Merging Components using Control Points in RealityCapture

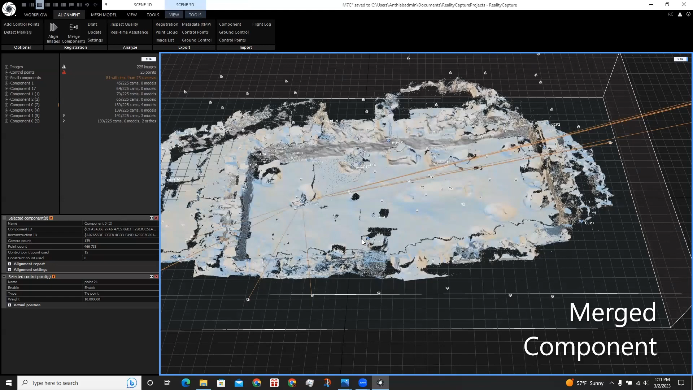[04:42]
With a new component created using the control points, it created a more completed model by also including this L structure over here as well as this room.
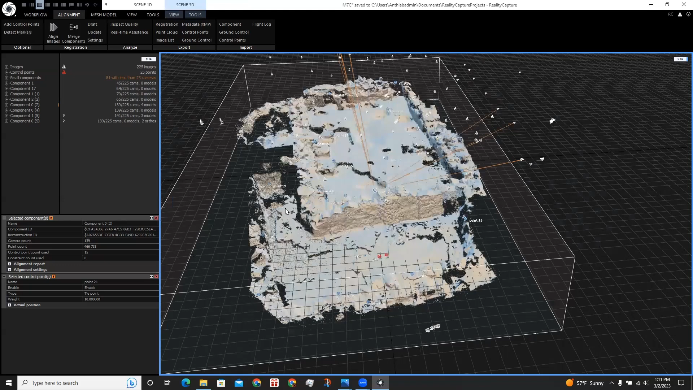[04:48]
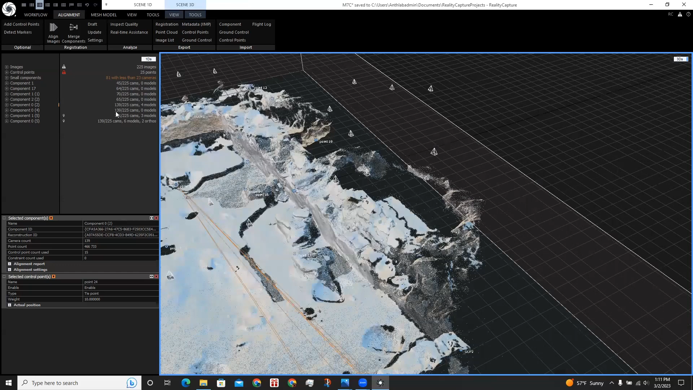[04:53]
And it used a total of 139 cameras compared to the two separate components that used less.
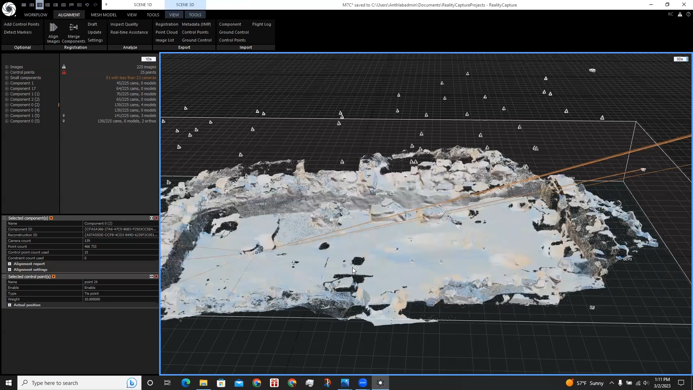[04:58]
And now I can move on to the next steps in my workflow.
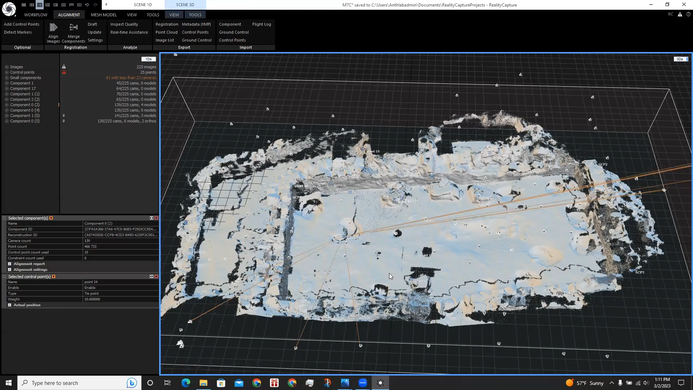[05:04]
With this model RE in normal detail, I could do an unwrap, texturing, and filtering. With the final model complete, there are still some improvements we can make.
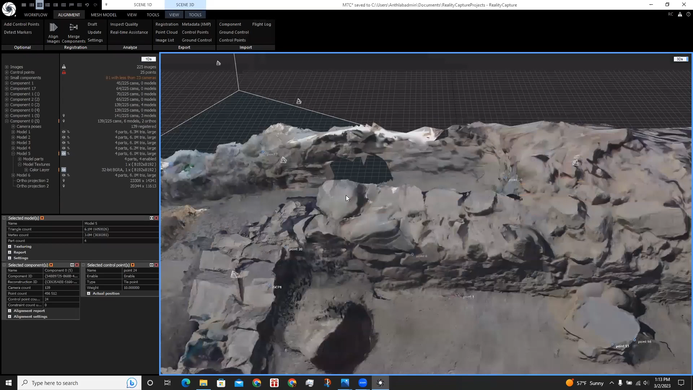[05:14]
Such as some of the walls not being completed on this side. And also some of the textures being stretched.
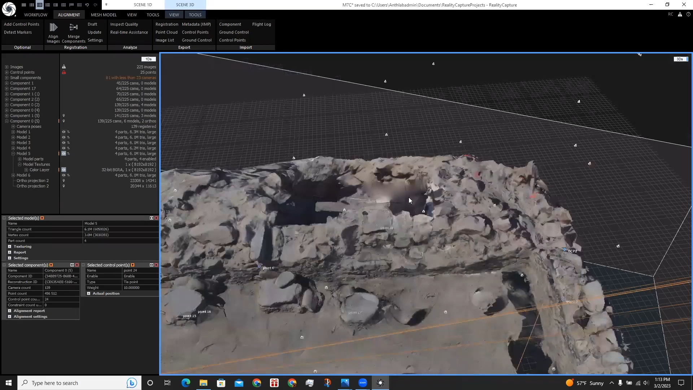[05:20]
But there are limits. For example, in this corner here, the reason this was stretched
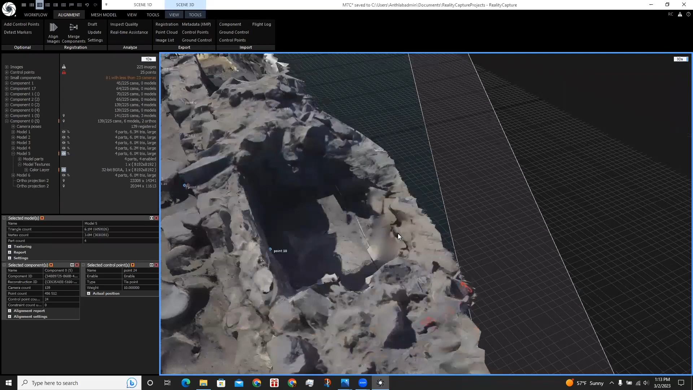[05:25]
was because there was no camera pointed in this direction.
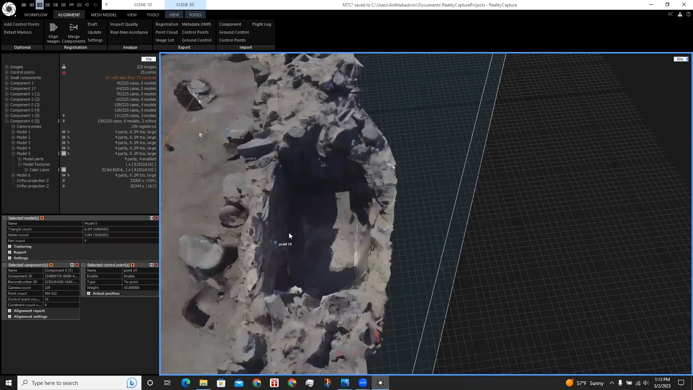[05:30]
There was a control point that I added here, which I could show here, 0.18.